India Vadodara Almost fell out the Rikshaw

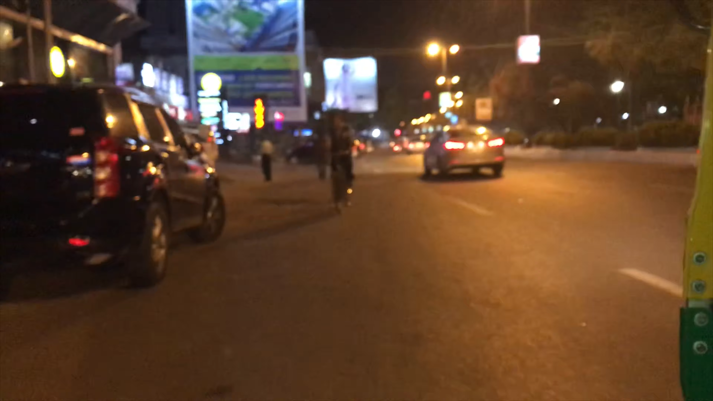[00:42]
I didn't quite catch it. Sorry, कौन सा रोड है ये? अलकापुरी रोड. अलकापुरी रोड.
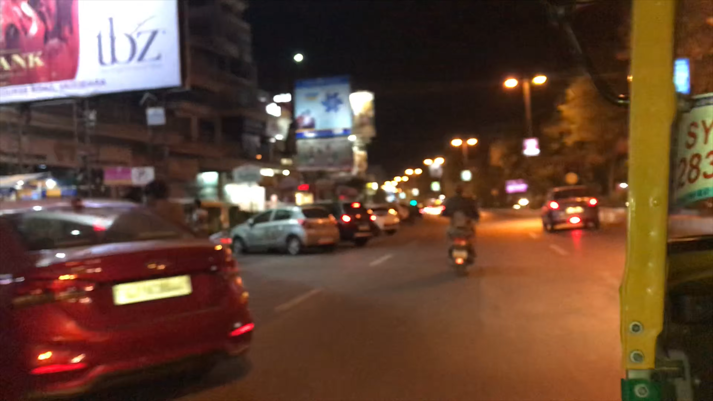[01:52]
It's a bit this. Tonight. I don't know where everyone's gone, maybe they'll probably come out later on. Only had three people on the bike. No helmet again, especially with the kid being up front, very dangerous.
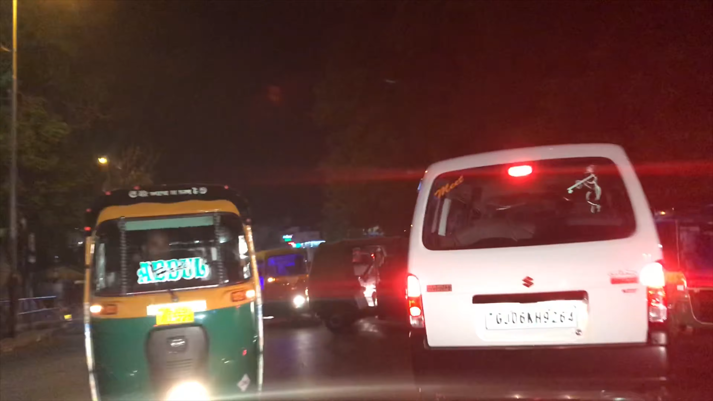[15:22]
That is mad. Look, this guy's queuing up for the petrol as well.
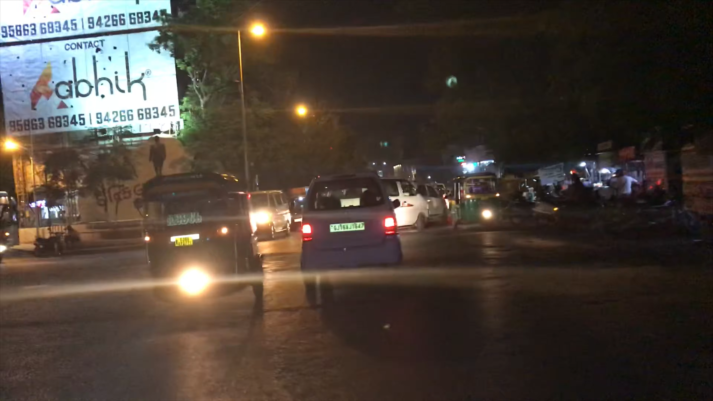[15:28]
Wow, that is mad. Never seen anything like this before in my life.
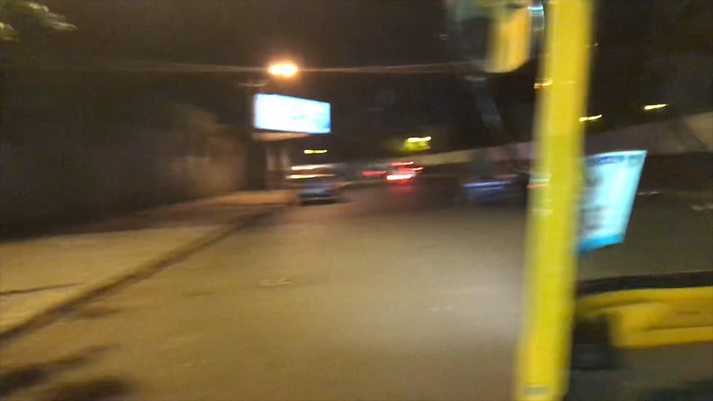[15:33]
Well, saying that, I have in the UK when we had that for the scare, the shortages and whatnot, yeah.
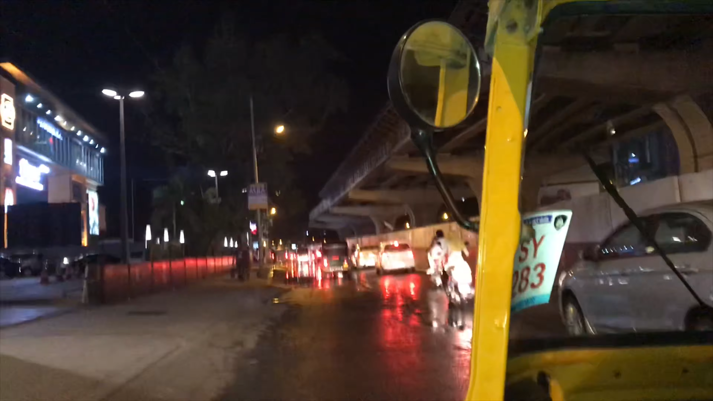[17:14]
There's been a some sort of a pipe burst or something like that. Oh, what bridge in it, huh? Yeah, he's saying there's a bridge being built right over here.
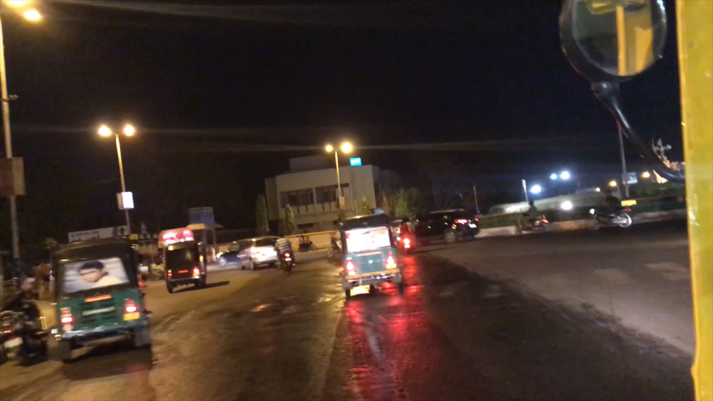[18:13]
Genda circle. Genda circle? Genda. Genda? Genda circle.
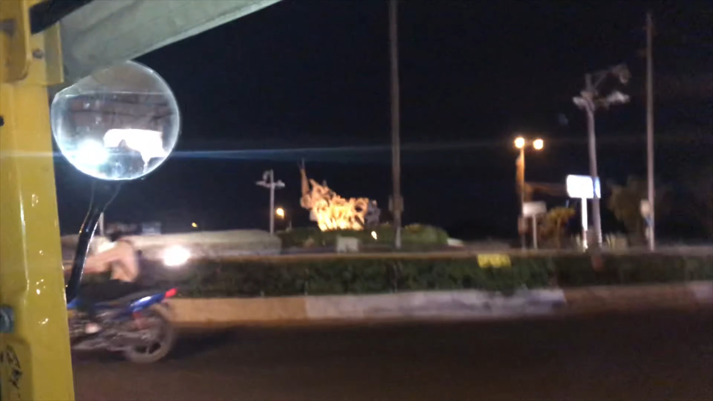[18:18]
Oh, Genda circle, like a roundabout. That's a rhino.
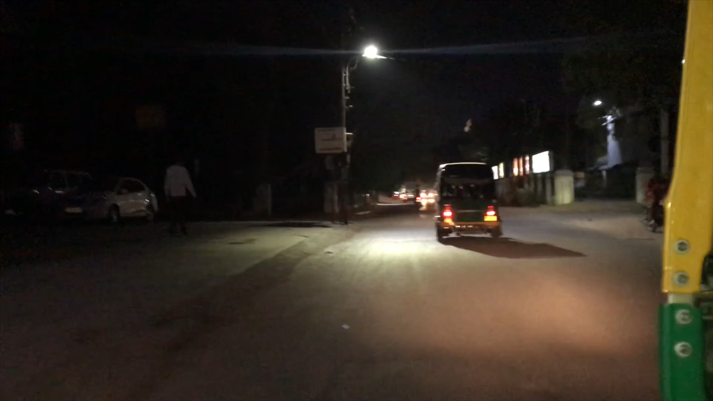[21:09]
Without my mate being there. Right, peeps. Station Road. That's called Station Road.